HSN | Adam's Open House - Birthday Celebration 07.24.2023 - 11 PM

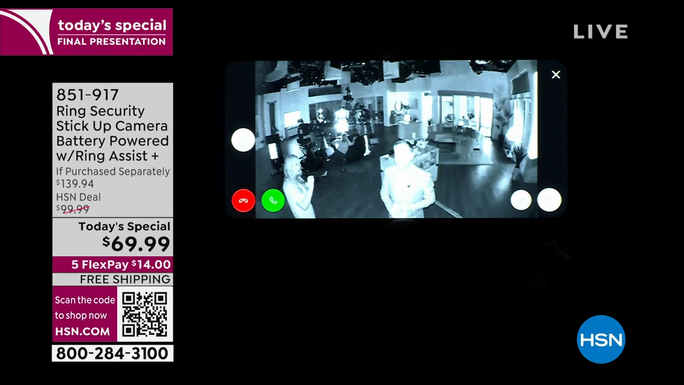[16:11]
you so there it is you don't have to do a thing and look at all that color that you're seeing in the background this is all that color infrared night vision so I can see without a shadow of a doubt and I haven't gotten all the way in close but I'm very close that that is
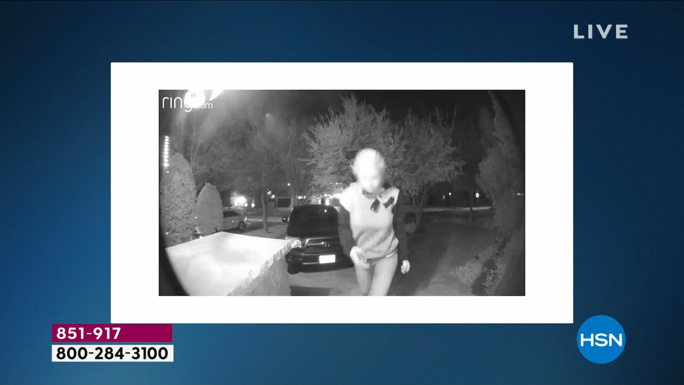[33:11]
gave us the ability to do something about it immediately our fellow neighbors started to comment this is the same lady that just hit our house a couple